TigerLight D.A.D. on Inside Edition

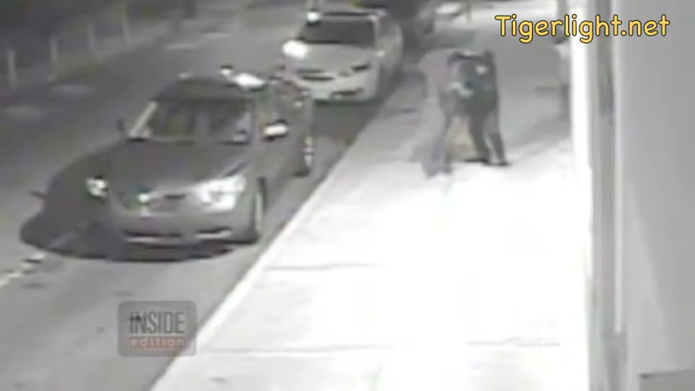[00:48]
I have notified the local police of the situation and transmitted your GPS coordinates.
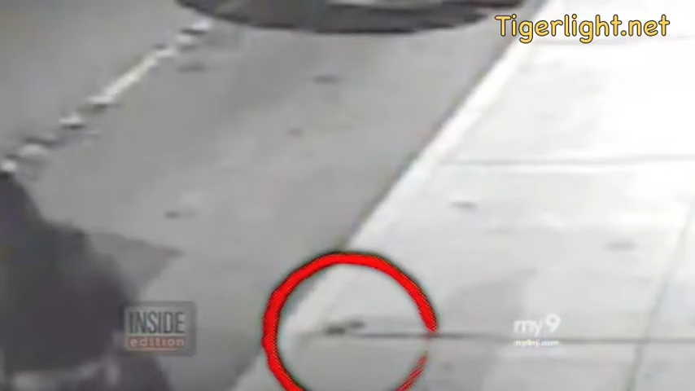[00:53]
The police are currently en route to your location. The app could have helped in this terrifying abduction of a nursing student in Philadelphia who dropped her phone after being grabbed from behind.